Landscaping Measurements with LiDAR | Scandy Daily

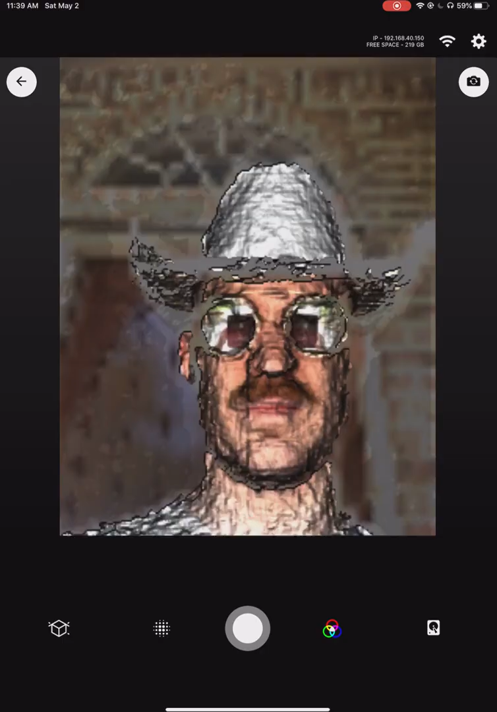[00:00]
morning partner we're gonna do a little quick 3d scan demo from scanity pro so I'm on the iPad Pro
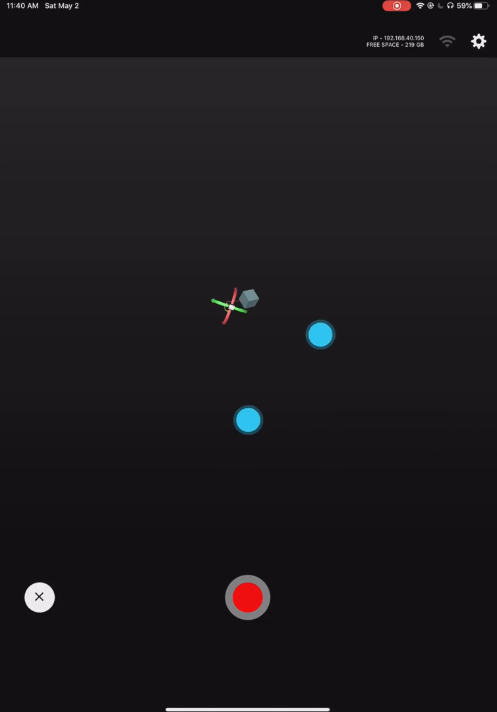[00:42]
over the weekend so I'm now going to scan the landscaping in this front
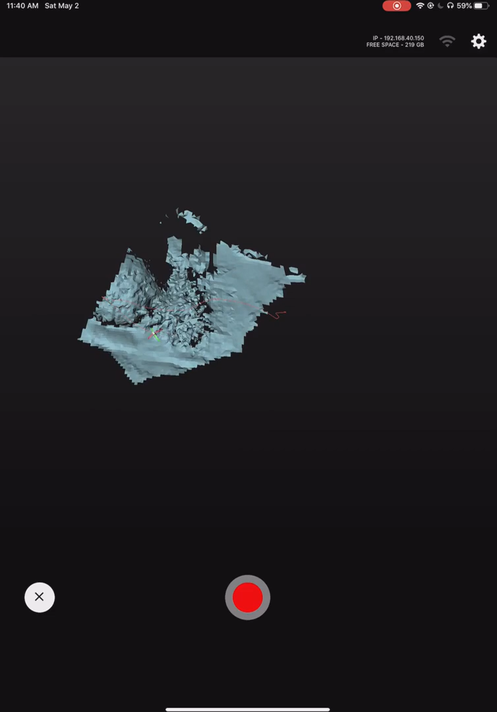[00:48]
yard so see if I can position this camera
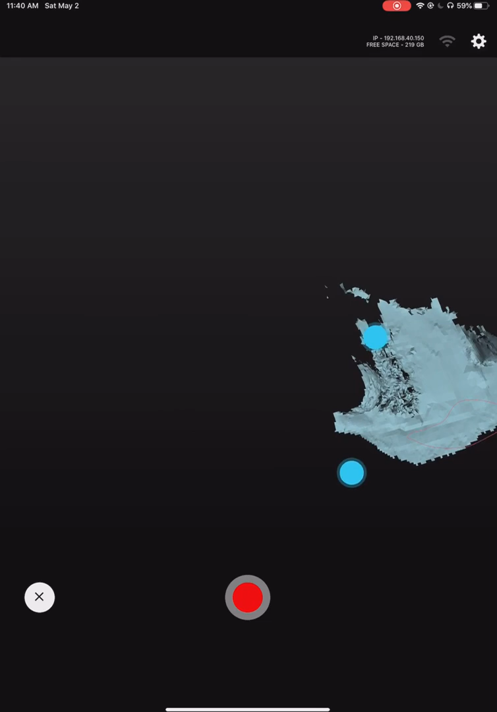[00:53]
where it's going to be and then I'm going to just quickly
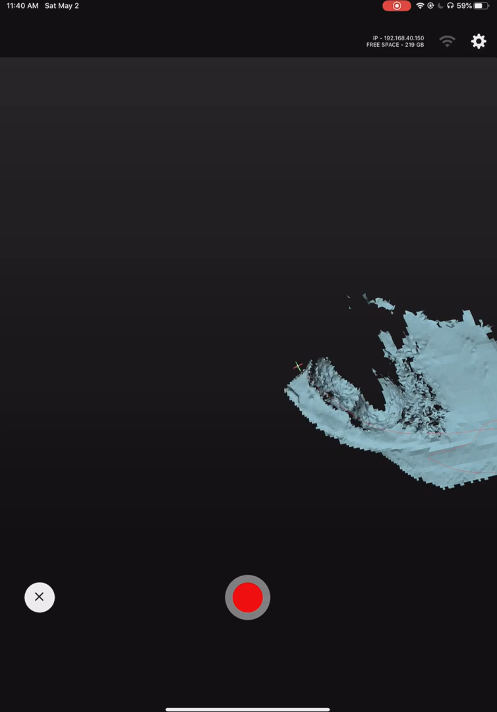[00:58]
run around so you can see that camera icon that's me swirling
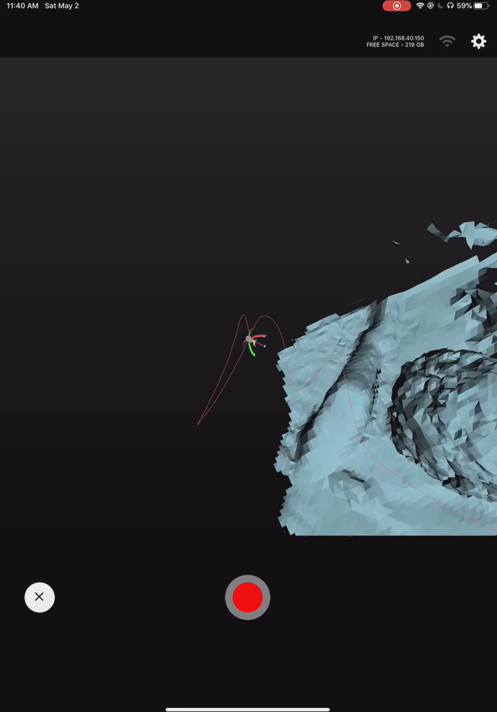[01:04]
around so we're gonna do is we're just gonna position us over here
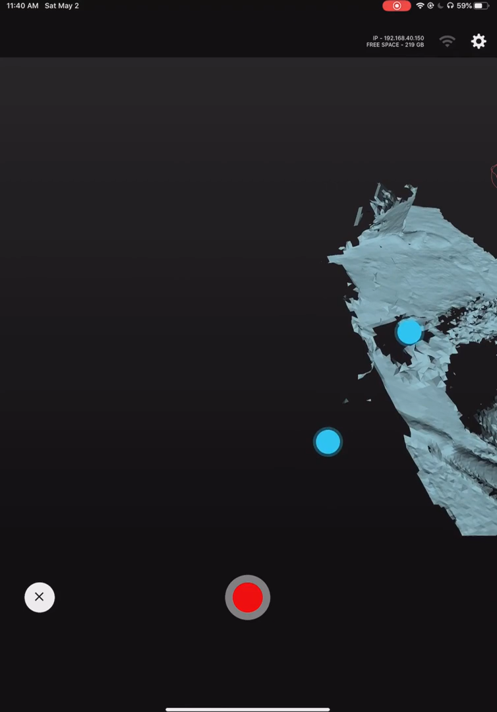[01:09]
so we can see where I'm going to go and then you can see as I
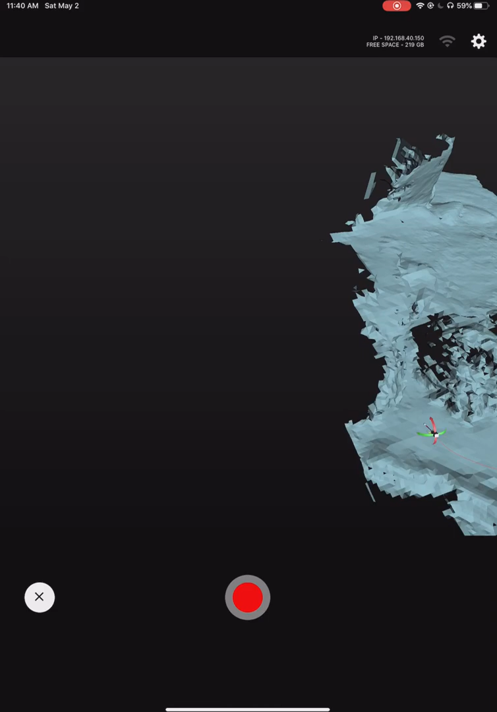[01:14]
get over here just this like nice little swoop up and down motion I'm doing it's like you're spray-painting it's kind of what you want to do to get good coverage of everything so just spray paint in the garden you know what are you doing happy
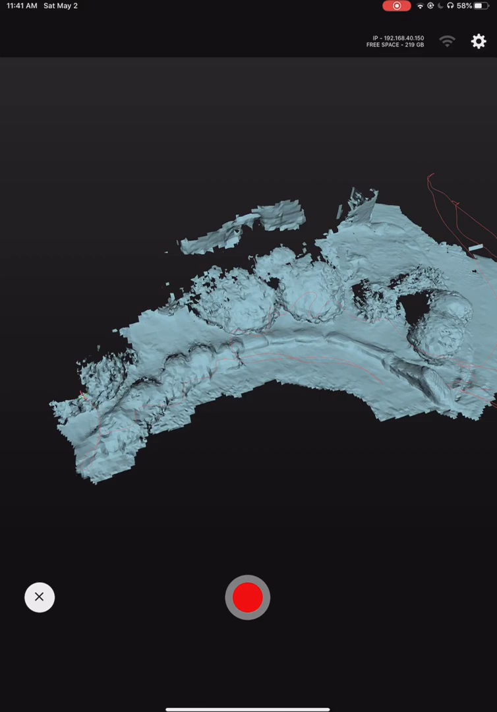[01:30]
quarantine let's go spray paint your garden with a lidar sensor and yeah this is cool this works really really well I think I could send this to a landscape guy and or gal and get a quote really easily for how much it would be to get some gardenias or rose bushes or I don't know
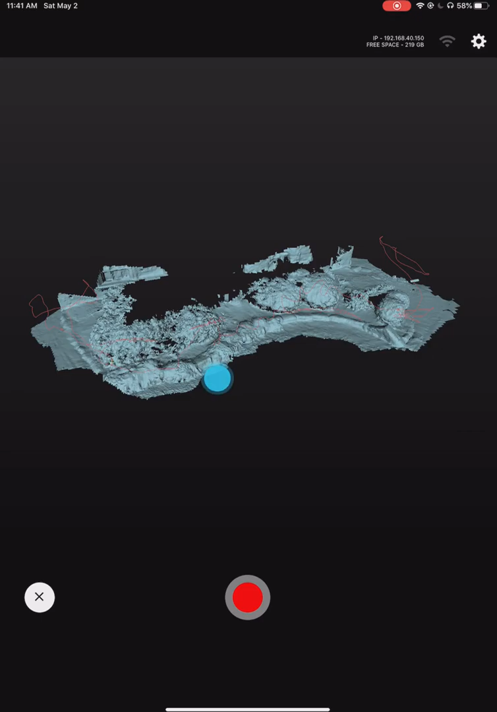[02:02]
could eat but that's cool that was easy and
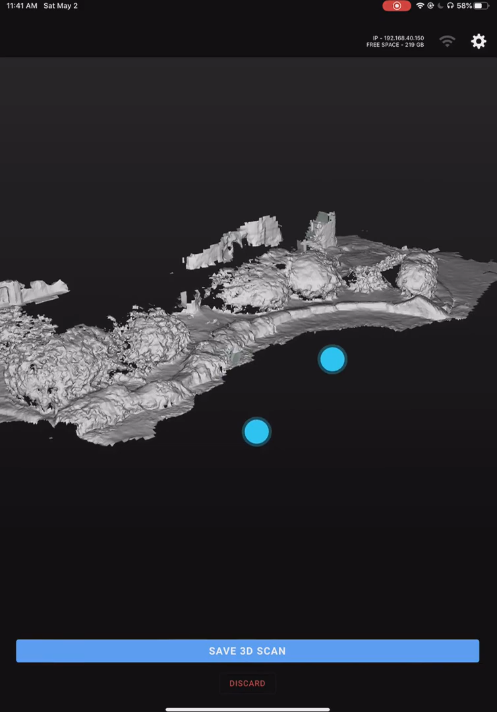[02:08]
there it is that is that little garden right there and
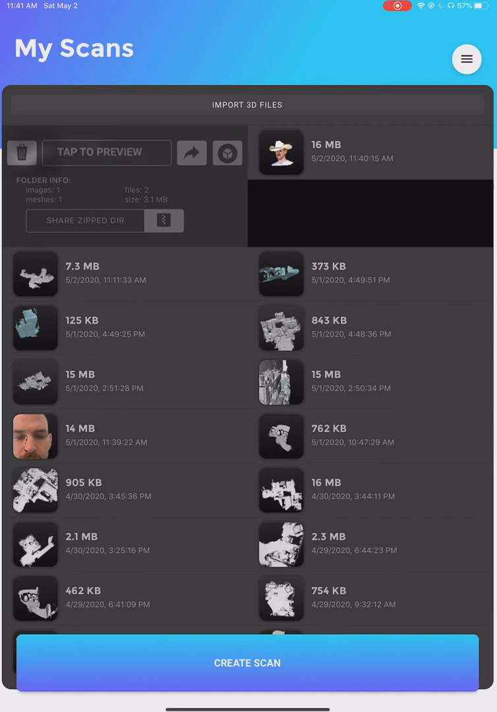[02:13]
then for fun what we're gonna do is we're gonna drop it into AR
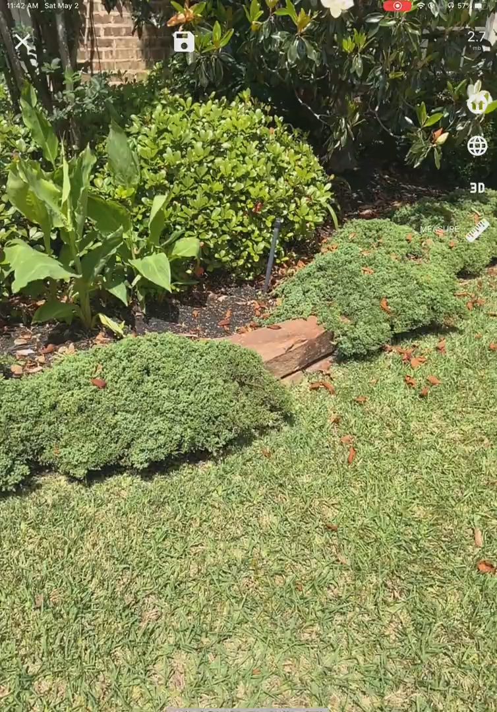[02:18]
and then I'm gonna show you the garden
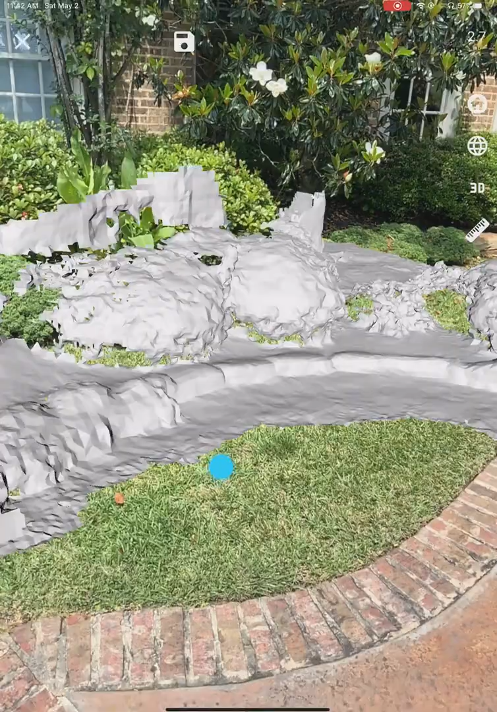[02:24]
next to the garden I guess it's not a garden it's just landscaping but you can see that's what